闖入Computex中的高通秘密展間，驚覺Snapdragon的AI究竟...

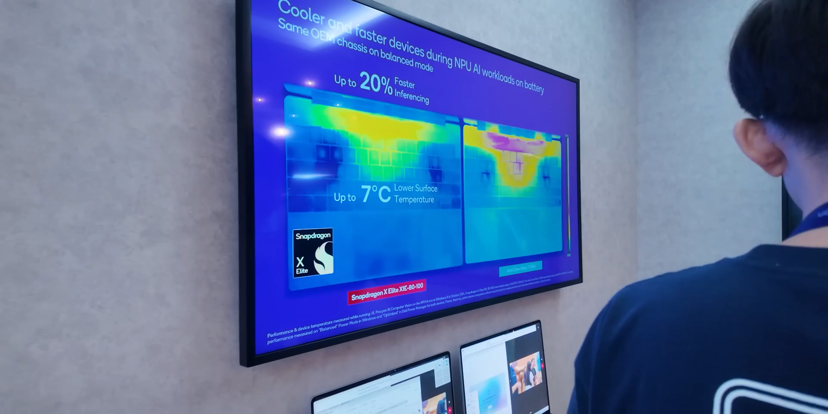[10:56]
的話就可以看到說它覺得散熱狀況是如何下面這兩台機就是一直在跑一些比較需要複載的狀況然後它就會顯示出它的散熱狀況再來這兩台它其實從昨天的6.